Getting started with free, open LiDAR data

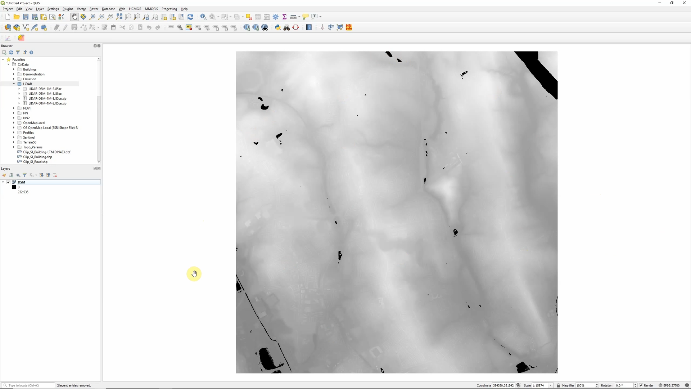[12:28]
So clearly the LiDAR sensor hasn't received enough of a response to actually calculate the elevation of those areas. So I'm going to repeat that now for the terrain model. So raster miscellaneous merge. Click here, add files, this time going into the DTM folder. Select all of them, open, OK. You can see we've got 25 files again.
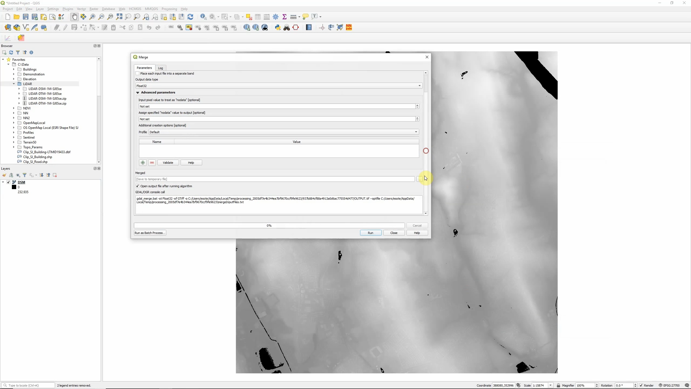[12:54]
And this time, I'm going to call this DTM merge dot TIFF.
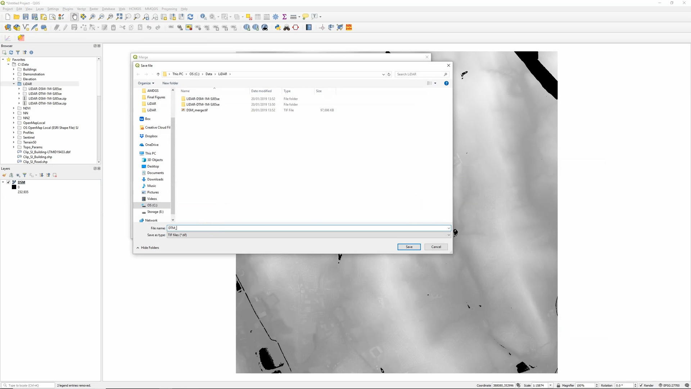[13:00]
Save and click run. And once again, we'll just have to wait a few seconds. The warning comes up telling us that it's defaulted to British National Grid, but that's what we want. So that's fine.
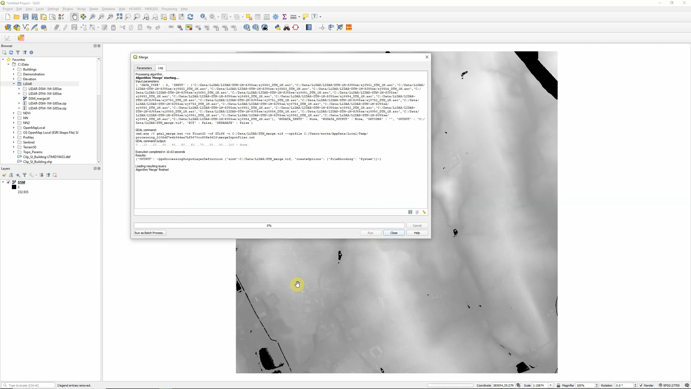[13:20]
And close. So I can just rename this now to DTM. And there we go. We now have our Environment Agency LiDAR data downloaded,
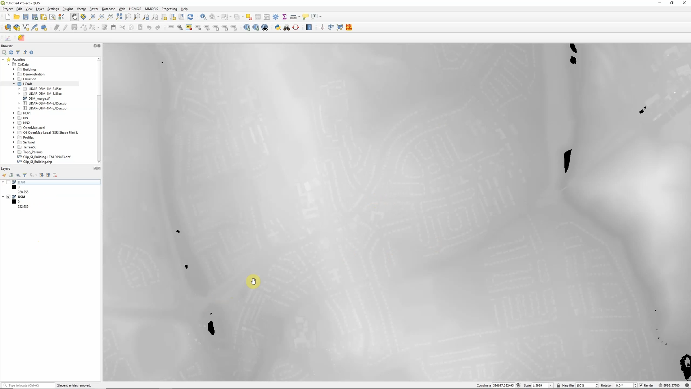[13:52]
merged and in the correct projection ready to start working with in our GIS. And if we flip these on and off, we can clearly see the differences and how the surface model is showing buildings, trees, those kind of features, whereas our terrain model has stripped those out. So that's everything that I'm going to cover in this video. But check back very soon for next steps on what you can do now you've got your DTM and DSM ready to use in GIS.